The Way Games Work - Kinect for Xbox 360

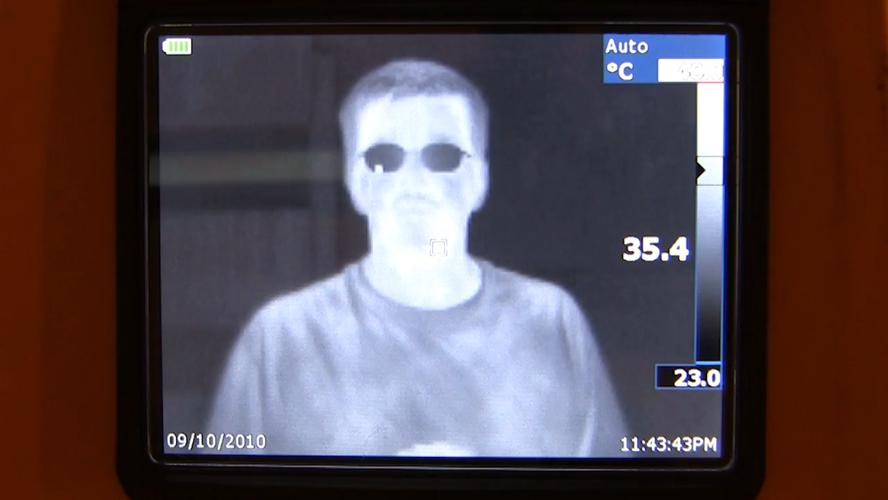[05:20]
On screen: scale bottom 23.0°C
As you may have noticed during the process of living, objects closer to a light source appear brighter.
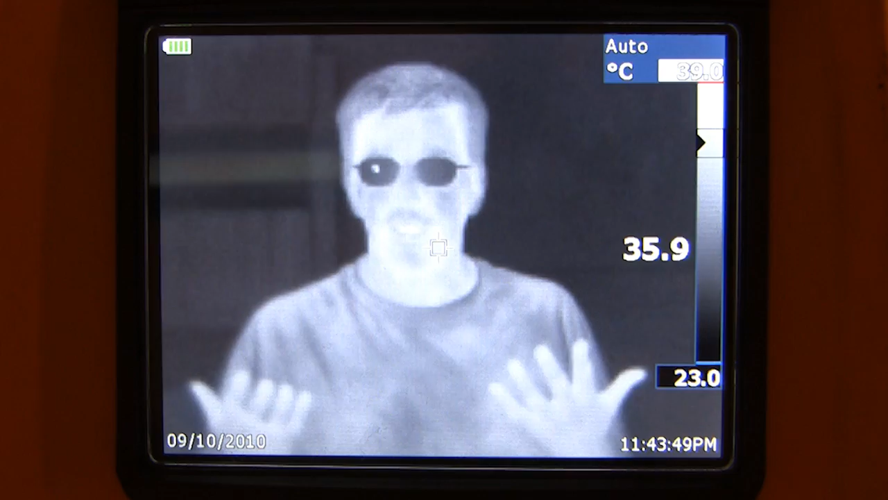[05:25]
On screen: scale bottom 23.0°C
The same is true for the Kinect's IR emitter and camera.
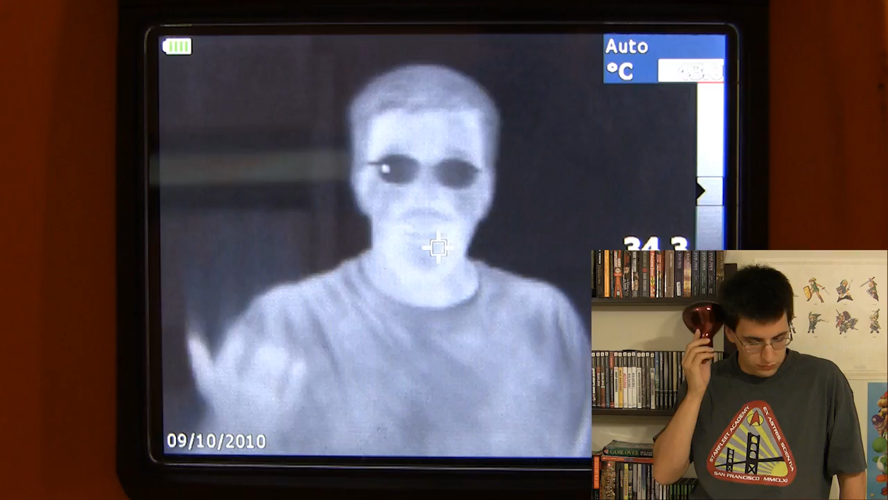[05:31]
As you can see with my sample IR camera and specialty light bulb, I appear well lit, while the background is more of a monotone color,
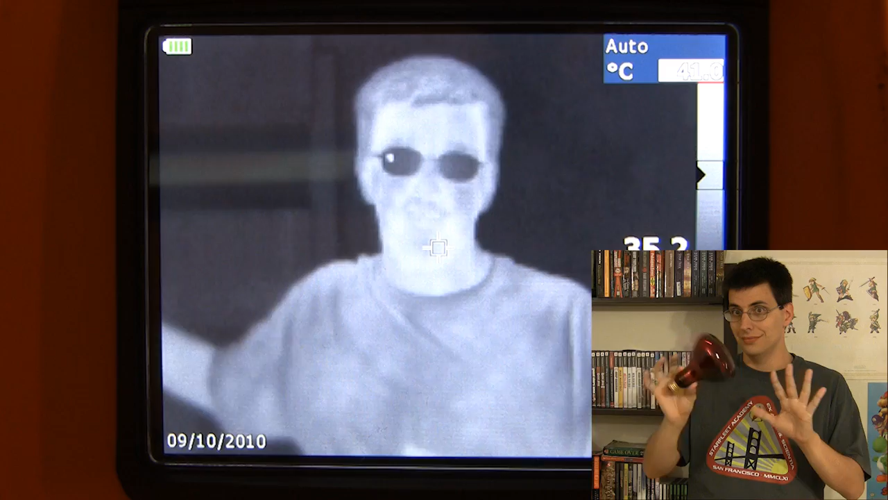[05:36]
outside of acceptable focus, or depth of field.
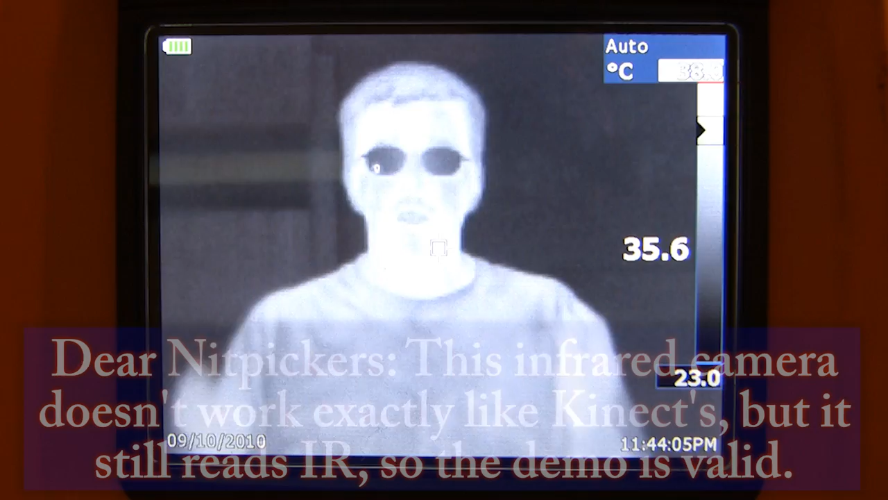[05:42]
On screen: scale bottom 23.0°C
With this constant and dependable infrared source, the brightness of an object can help indicate the distance between it and the camera,
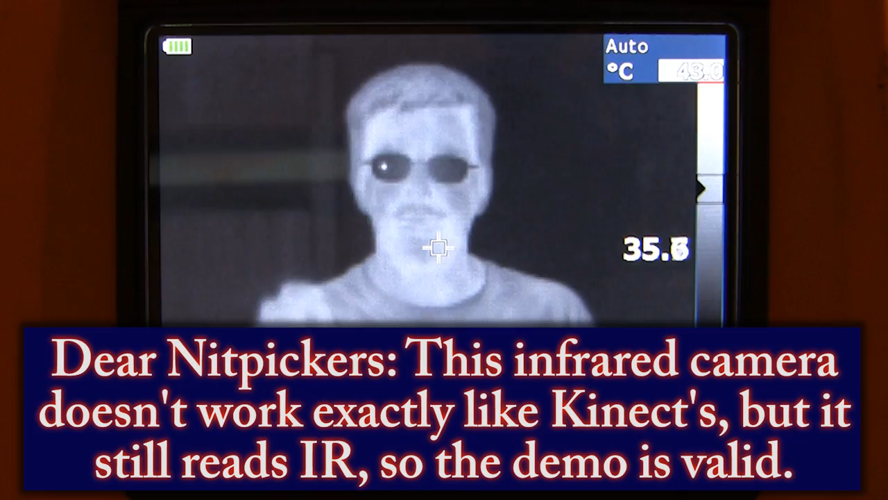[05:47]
giving the camera a three-dimensional perspective of sorts.
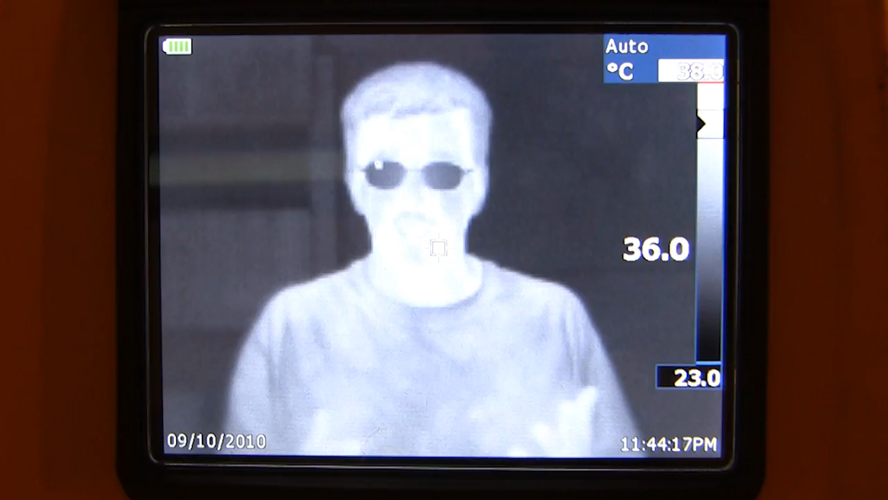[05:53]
On screen: scale bottom 23.0°C
Even with the lights out, my infrared bulb keeps me well lit enough for the IR camera to see.
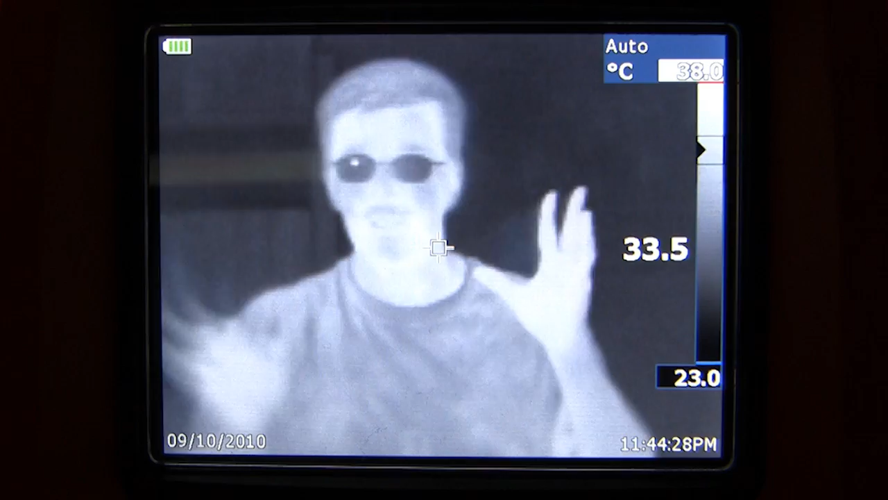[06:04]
On screen: spot 33.5°C, scale bottom 23.0°C
Once again, the camera can see my movements without shining bright visible light in my face, and this is about it for the main hardware.
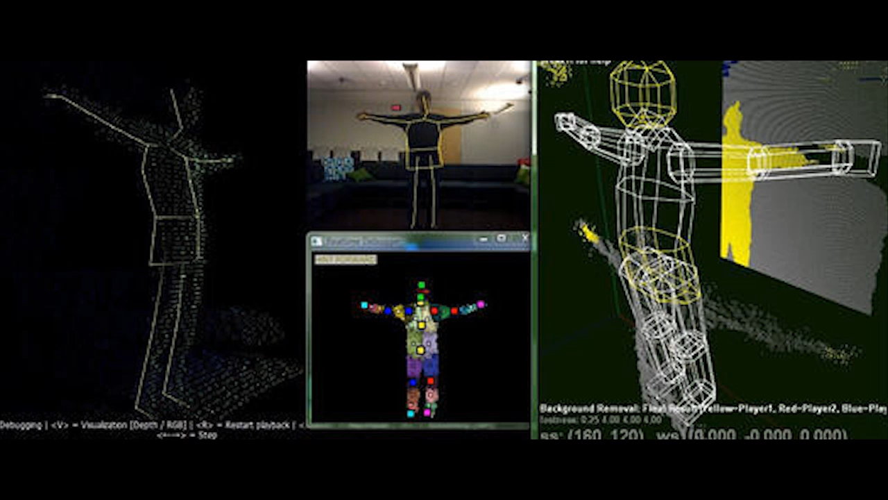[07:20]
This information, which is fed into the program, is essentially how Kinect interprets what people look like and who the players are, and keeps your wandering cat from interfering with your game.
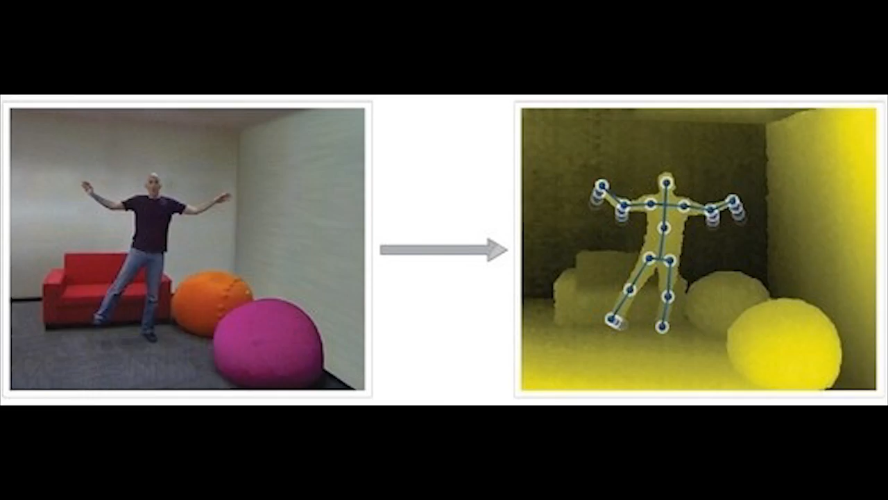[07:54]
Using probability, it assigns the most likely skeletal structure of the person and creates a simple avatar that can be used by games and applications.